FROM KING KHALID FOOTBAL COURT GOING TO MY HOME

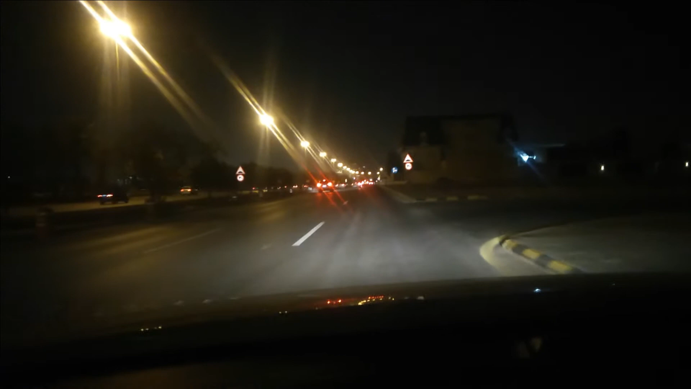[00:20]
Magandang gabi, guys. Sabayan niyo ako, guys. Dito tayo sa may King Khalid Road. Galing ako diyan sa ano? Sa may football. Nag-football yung alaga ko. Tapos na silang football, kaso nga lang sumama sa ano niya, sumama sa friend niya, at ang friend lang daw niya yung mag-attend sa bahay nila, so sa bahay namin, so pinauwi nila ako.
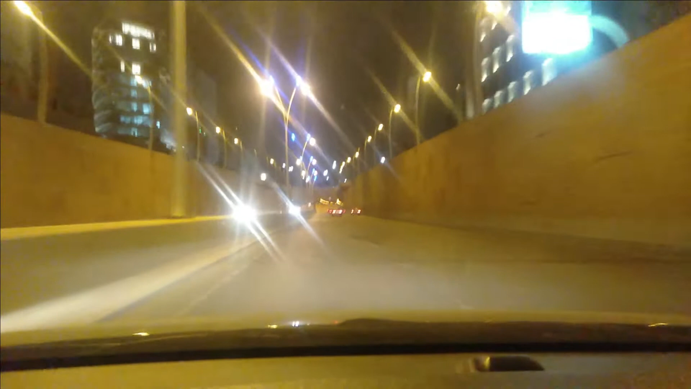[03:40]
Yan, ito yung na tayo na. So may subway na tayo, guys. Yan. Sa bago pa sa channel ko, huwag kalimutan mag-subscribe, like, share, and comment, guys.
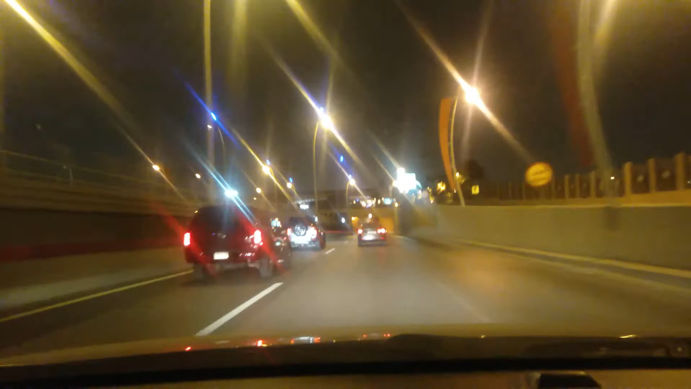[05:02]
So another naman dito ay mayroon na namang subway, pero maliit lang, sa my friend's store, eh. Ayan. Maikli lang to.
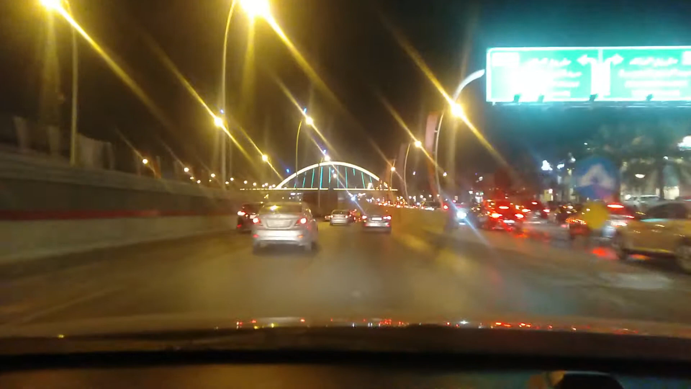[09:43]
Papasok tayo sa 50 meters. 50 meters lang to guys na subway ng King Abdullah at King Abdulaziz. So ito ang sa gilid, ito yan yung pinapokus ko guys. Railway ng train, istasyon yan dyan.
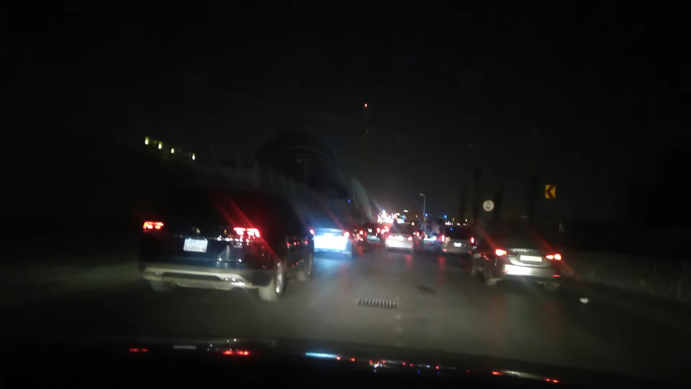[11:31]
Ayan oh, makita nyo, kuyo, hindi masyadong maliwanag dahil walang ilaw. Ayan oh, ayan. Hindi masyadong makita guys, ayan. O ginagawa, ito yung Prince Sultan University. Mamaya ipapakita ko sa inyong Prince Sultan University. At nandun yung nahidaanan din dito. Ayan o. Ayan yung Sultan, Prince Sultan University guys. Ayan. Dyan sa loob.
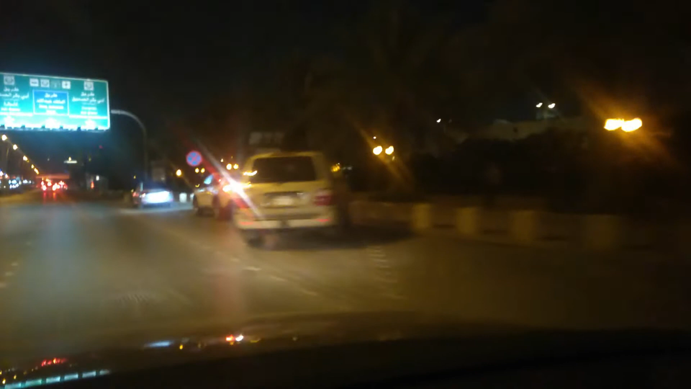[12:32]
At estudyante ng Prince Sultan University. Ayan o, gate ng Prince Sultan University guys. Ayan. So magra-ride tayo dito. At pa-exit na tayo dito sa may Abubakar. May Abubakar na tayo.